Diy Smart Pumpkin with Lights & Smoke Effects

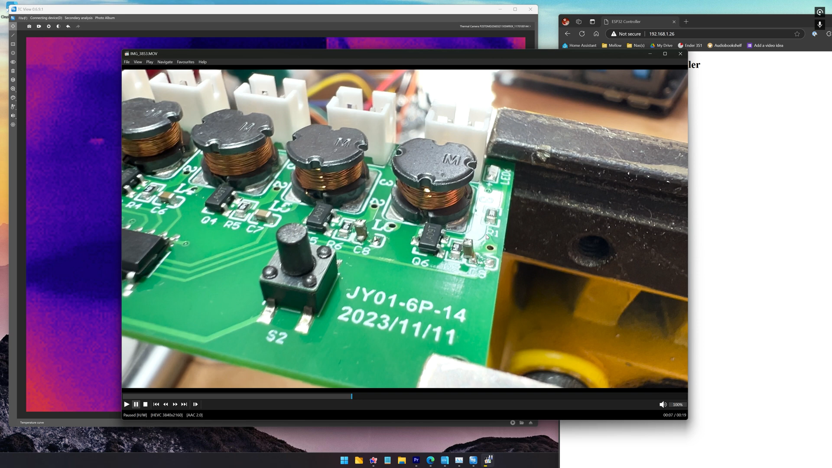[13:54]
These are the two that I've tombstoned. So that they don't get any power. The LED still comes on. But these don't consume any power. And I've got it under the thermal camera here. And what I've got is. So these two are disconnected. Which is annoyingly.
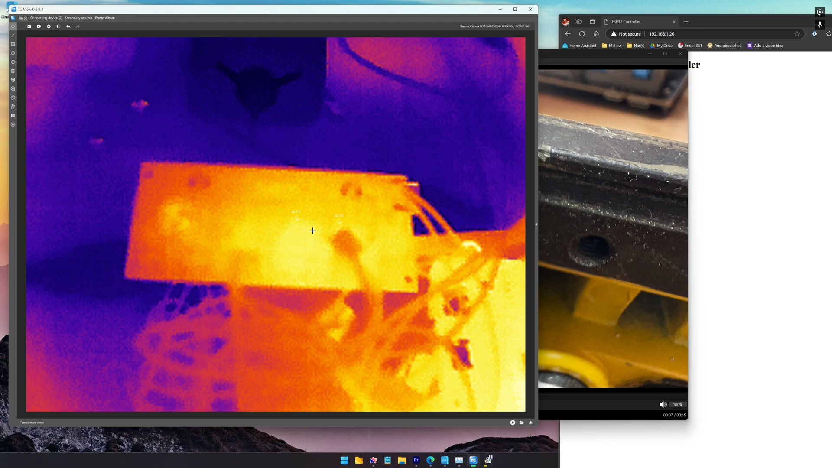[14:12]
These two on this side. And then I've got this one connected. This one is disconnected from the humidifier modules. And then these two are connected again. So when I turn this on. You'll see the temperatures. And as you can see. The three that are connected. Completely uh. Within. Safe temperatures ish. These two are consuming absolutely nothing. And then this guy. This guy starts getting a bit hot. So I don't really know. How high up it's going to go. But I don't really want to chance it. So I'm going to turn that off now. But yeah. It's not the most. It's not the coils.
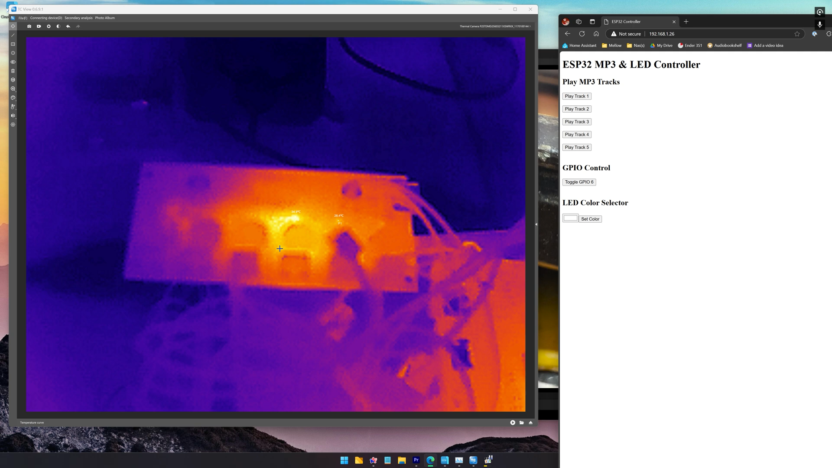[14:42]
It's the MOSFETs. Make sure they're plugged in. Or if you're not using them. Tombstone them like I did here. And that's the end of my PSA. Goodbye.